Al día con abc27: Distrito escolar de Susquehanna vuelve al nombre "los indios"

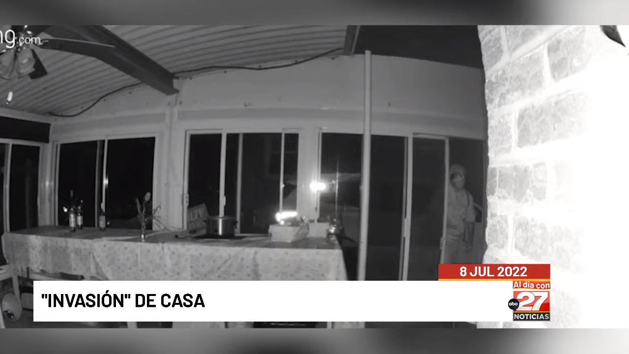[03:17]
Un residente del condado de York recibió una foto interesante de un individuo que entró en su casa en medio de la noche, la madrugada.
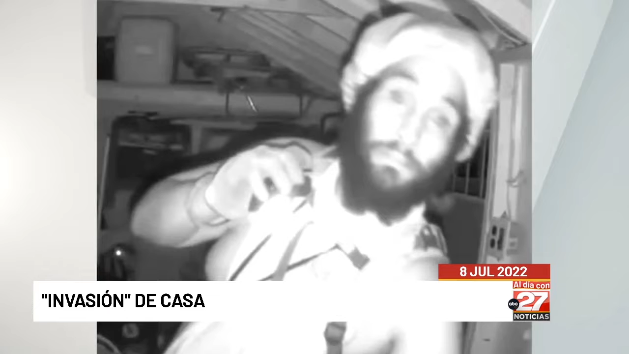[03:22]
El tipo abre lentamente y como usted ve, la puerta de vidrio y entra en la casa que tomó solo una botella de cerveza. La policía regional del condado de York del Norte espera atraparlo. Más noticias y su producción del tiempo local más preciso a continuación.